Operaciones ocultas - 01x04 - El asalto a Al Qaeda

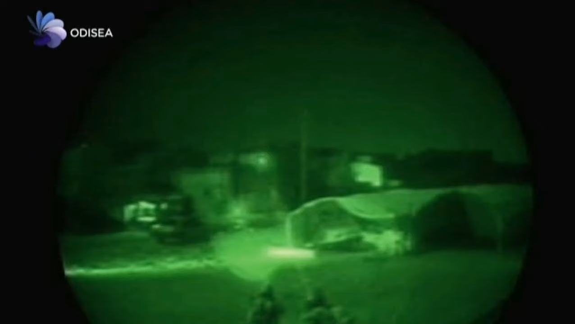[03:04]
A estas alturas, los activistas luchan con todo lo que tienen.
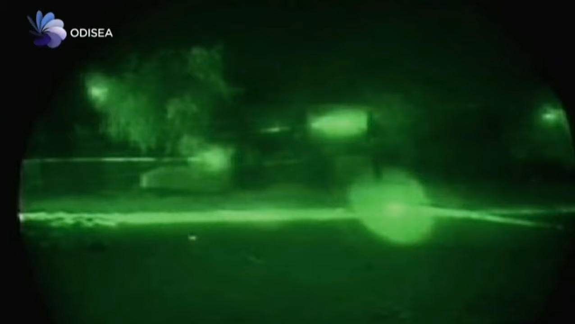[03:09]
Otros dos aparecen sobre el tejado y disparan contra las fuerzas de asalto.